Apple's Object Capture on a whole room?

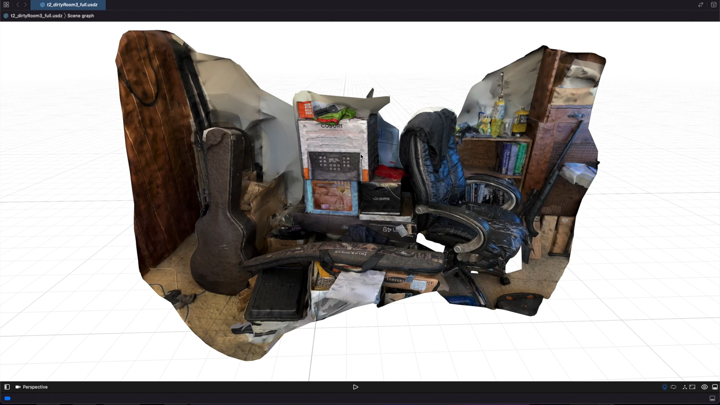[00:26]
We have a good amount of detail level in the boxes and you can see the text just fine.
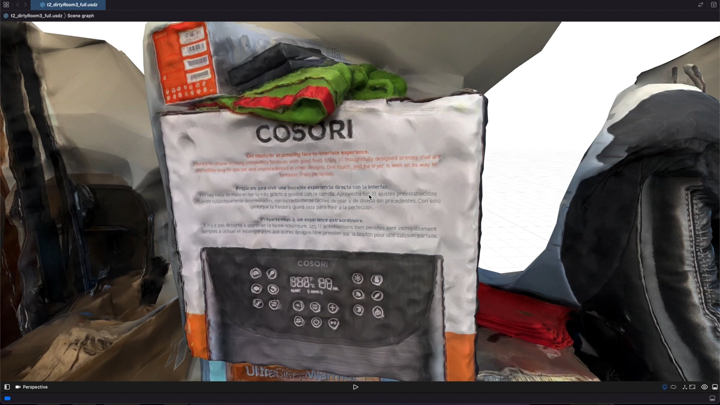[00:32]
Scroll down here and see the other boxes.
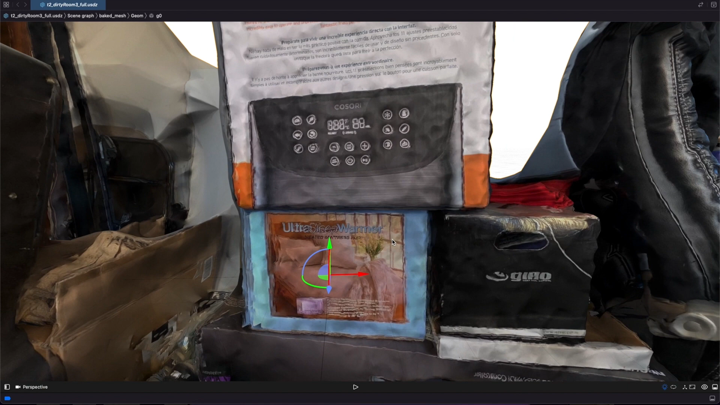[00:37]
Guitar case is there
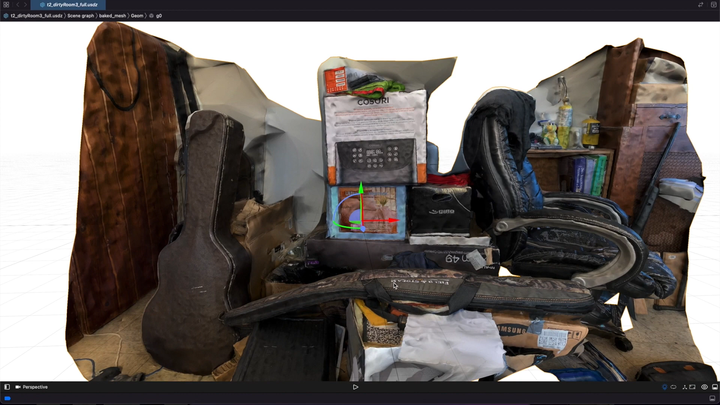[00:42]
and I really like how the fabric came out on the rifle bag.
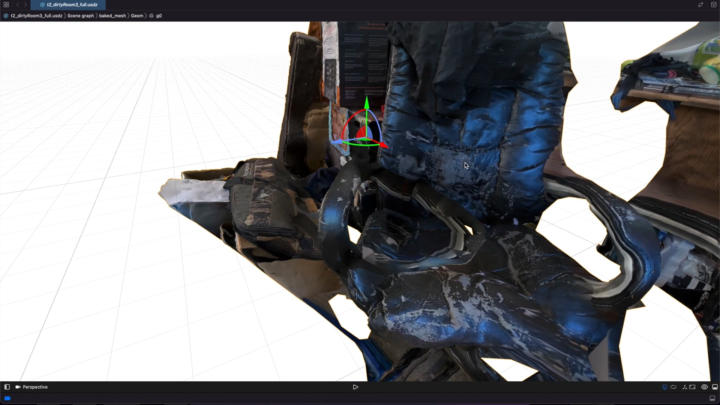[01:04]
The crispy texture of the chair and the faux leather on the chair turned out pretty well too.
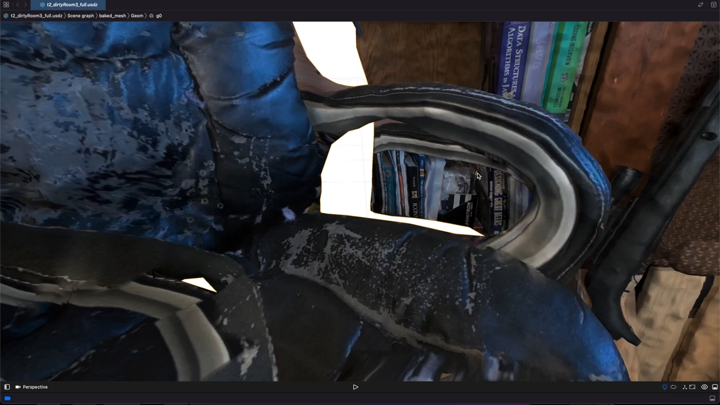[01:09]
And even the books which were pretty far away. Again, pretty good and convincing detail level. Scroll up.
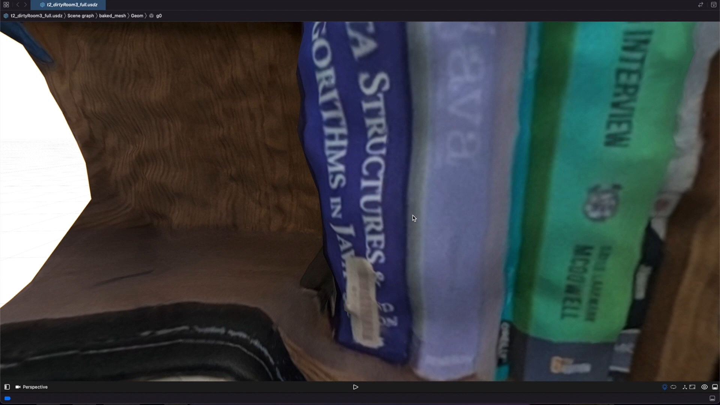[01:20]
See we got our data structures and algorithms book and some other things on the desk. And finally of course we got the rifle.
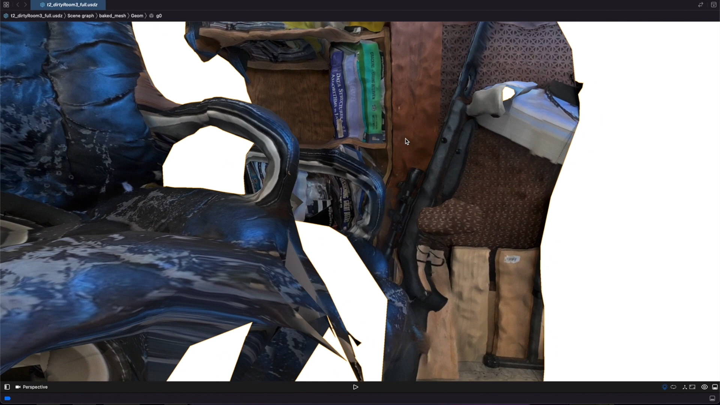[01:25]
Now we have some floating odd texture here. I'm not really sure what that is or why that happened.
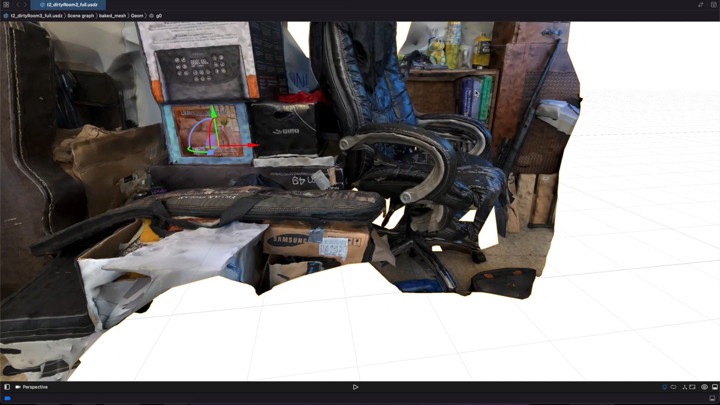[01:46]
And I think it did a pretty good job given that this was taken with an iPhone XR where there's no LiDAR available.
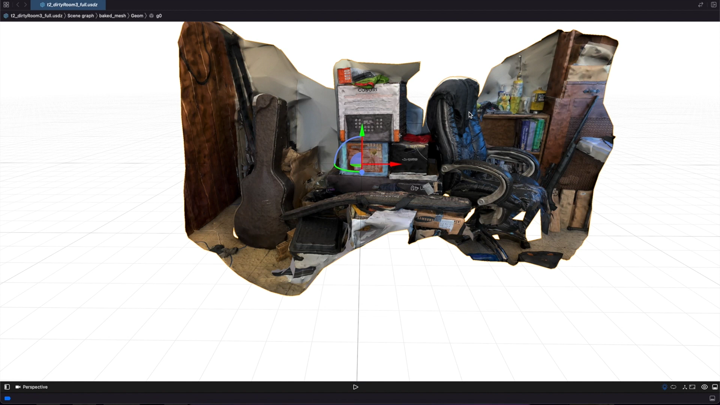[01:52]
I'll be curious to see what happens when I use a phone that has LiDAR sensors available. Thanks for watching. I hope you enjoyed the video. Please hit the like button. Leave a comment. Subscribe. And I hope you enjoy the day.